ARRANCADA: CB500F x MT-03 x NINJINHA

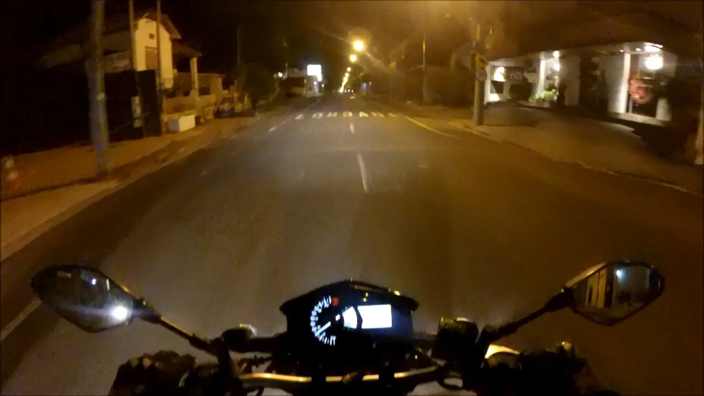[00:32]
A gente combinando aquela arrancada no semáforo. Olha só a minha cidade como é que tá, mano. Quanto buraco, cara. Não sei até quando vai essa parada. Eles tampam um buraco, abre 20. Nossa, tá muito feio.